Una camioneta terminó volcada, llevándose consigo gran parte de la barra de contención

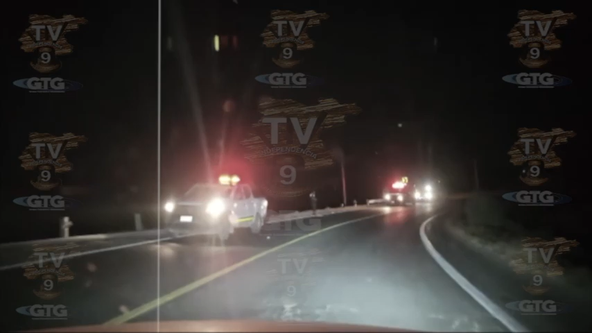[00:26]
Rápidamente, paramédicos a bordo de una ambulancia de protección civil, así como agentes de tránsito municipal, se dirigieron al sitio en mención de manera inmediata.